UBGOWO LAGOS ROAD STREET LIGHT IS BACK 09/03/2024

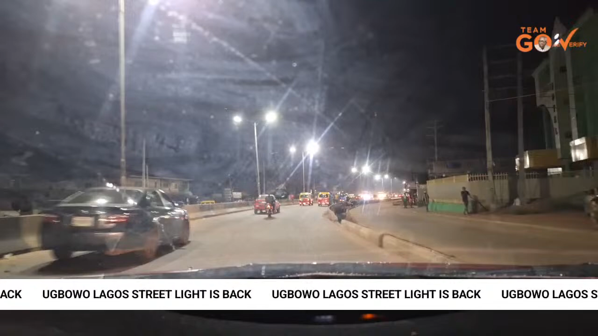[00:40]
And the armor cable with the chief, they don't replace them. So, that's very, very important. They make a do drive-thru this evening, make una siam. You know, see, one thing also to tell them which thing they have. On that thing also, also give a report, how they go. So, then some of the poles, well, the light to be said they're destroyed already. So, the government also give them marching on. That means they replace all the poles to ensure, say, no place. They duck within the metropole. So, we are happy.